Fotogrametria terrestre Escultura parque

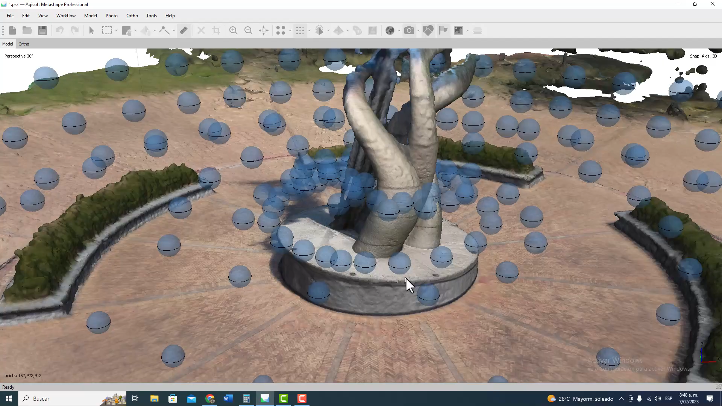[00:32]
porque la cantidad de detalle y puntos y curvas es casi
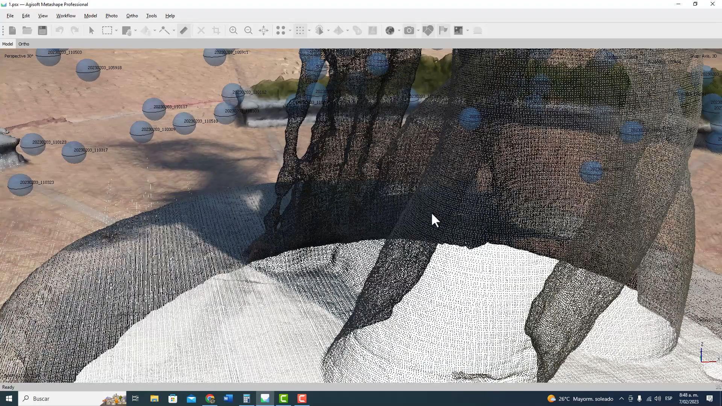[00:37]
que imposible que usted lo tome con una estación total Entonces como esta fotogrametría terrestre es de bajo costo
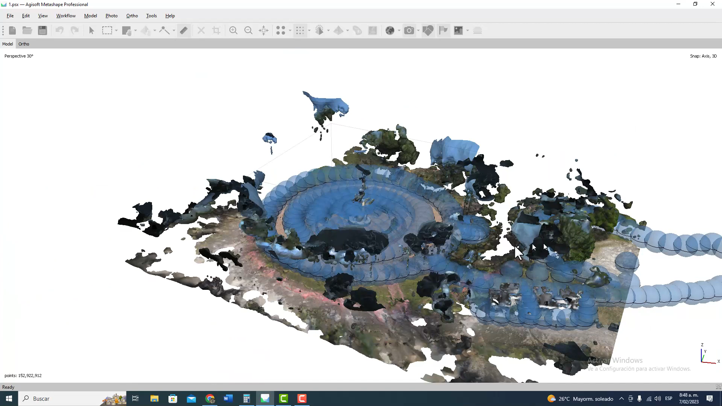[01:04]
aquí pero pues tomé muy pocas fotos y la verdad no salió muy bien Entonces,
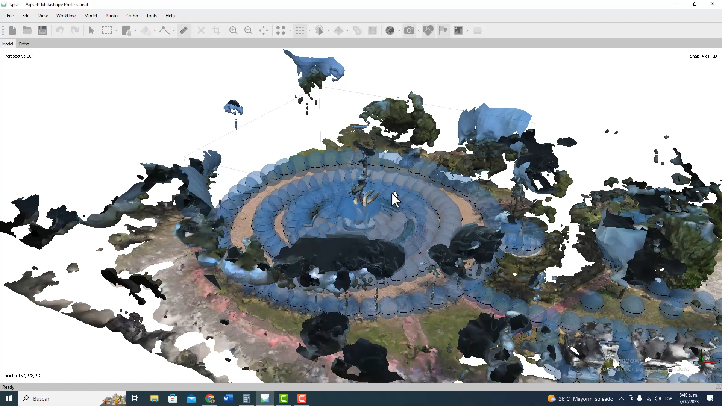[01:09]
esta parte, miremos, no sé si conocen esto es en Villavicencio Meta,
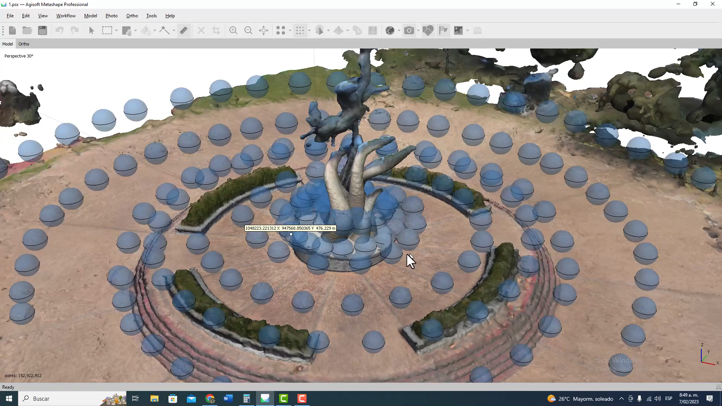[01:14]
el parque de los fundadores es un centauro sobre una roca,
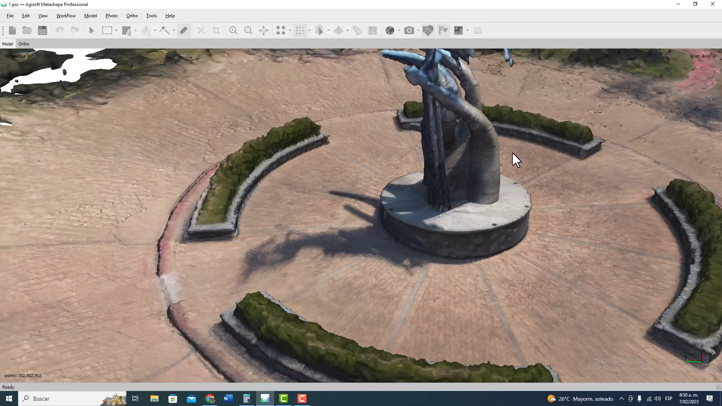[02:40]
por ejemplo qué figura hace esto entonces con estación total pues sería casi que imposible tomar estos detalles